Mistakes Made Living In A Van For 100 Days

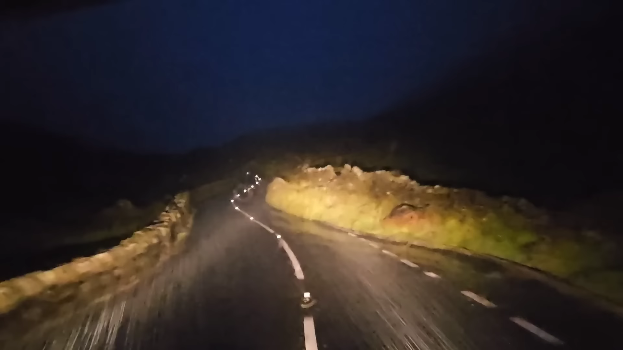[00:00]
Oh my god, this is wild dangerous.
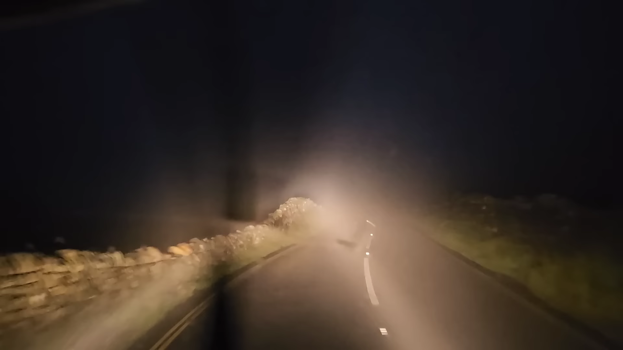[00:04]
I'm going to have to drop my speed right down now.
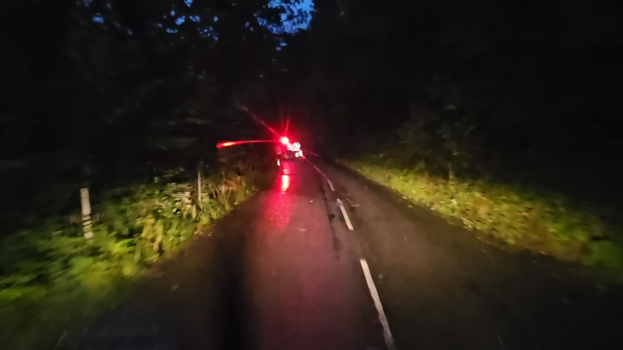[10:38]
I've never seen these here before, so I hope the pass is open.
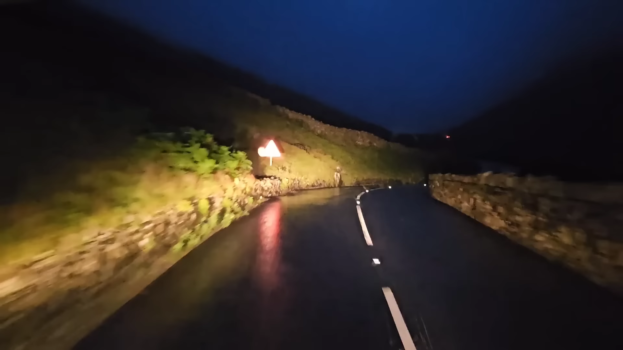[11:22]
All the lay-bys are littered with cars with their hazard lights on where they've just slipped into the wall and stuff like that. This is actually way sketchier than I thought it would be. Just goes to show you, though, experience doesn't always help in these situations. Saying that, though, I class myself as being quite experienced just solely because I'm a professional driver. But no experience helps you when you've got all-terrain tyres which are known for being really, really poor in really wet roads on tarmac. They're no good at all.